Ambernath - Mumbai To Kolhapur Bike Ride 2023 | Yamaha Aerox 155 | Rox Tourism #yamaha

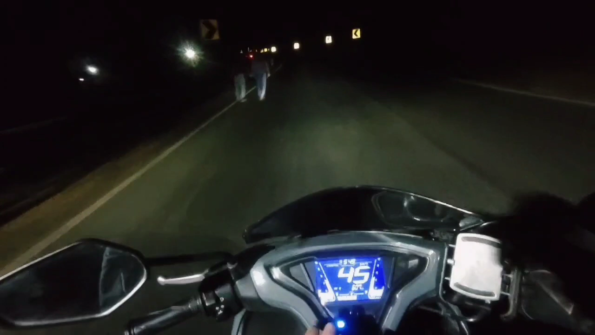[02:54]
वेल्कम बैक दोस्तों अभी हम खंडाला घाट में है और सुबह के बच चुके हैं पाउने च्छे मैंने आपको निकलते वक्ती कहा था पाउने च्छे बज़े तक हम खंडाला घाट में एंटर करेंगे तो ठीक वेसा ही हुआ है
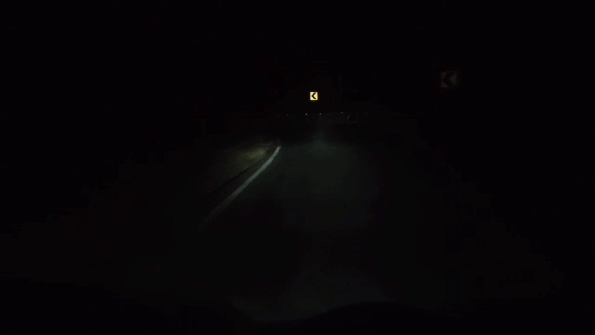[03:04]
पर अभी तक कुछ भी उजाला नहीं हु�
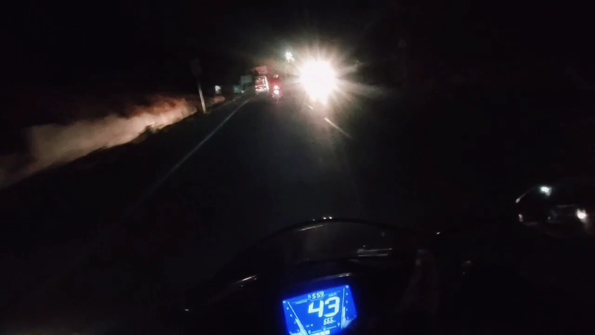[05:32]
और अगर आप और अभी हम घंडाला घाट के तॉप पहुच चुके हैं यह आप मेरे लेफ साड में देख सकते हो
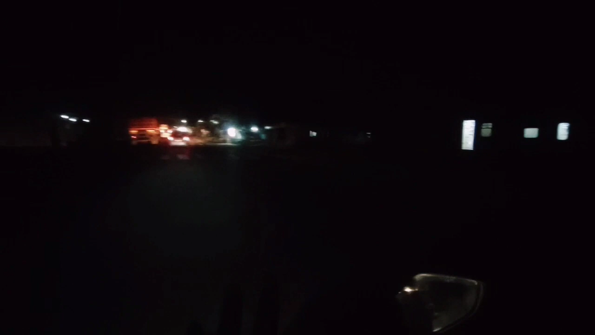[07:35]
देख रहो काफ्य अच्छा एक्सप्रेंस है आज का मेरा
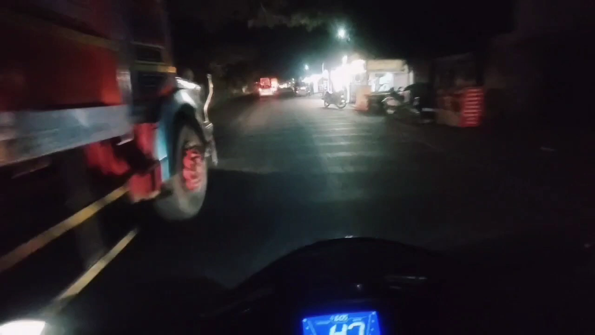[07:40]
और यह रही लोनाओला सिटी वेलकम टू लोनाओला दोस्तो गुड मॉर्णिंग दोस्तो